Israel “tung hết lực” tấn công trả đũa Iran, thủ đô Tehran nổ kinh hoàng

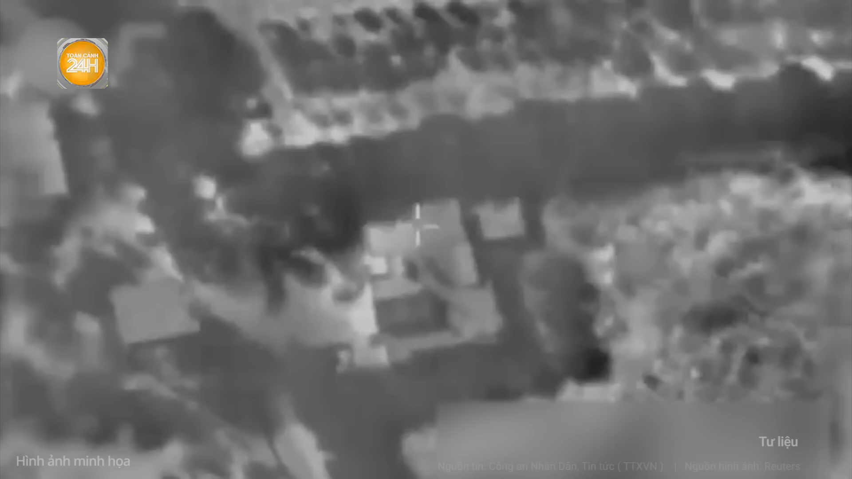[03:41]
Các cuộc khung kích nhắm vào các chi nhánh ở Beirut miền nam Liban,
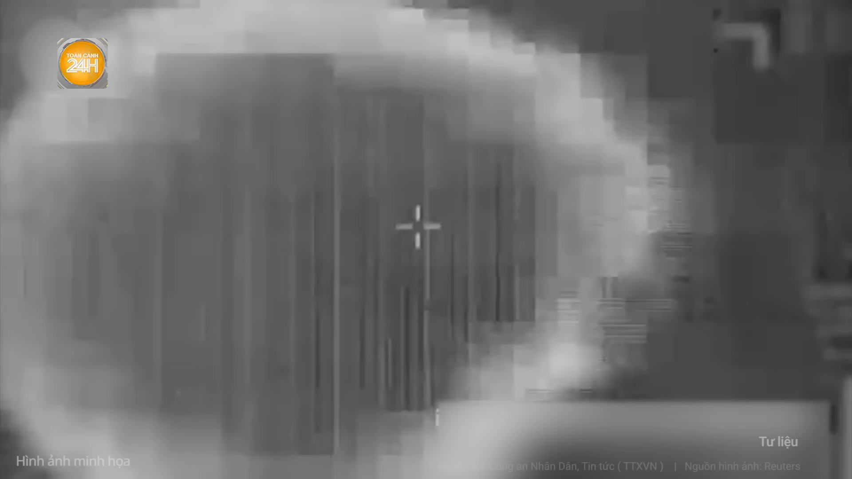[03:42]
thùng lũng Pekan và săn phẳng một tòa nhà 9 tầng ở thủ đô.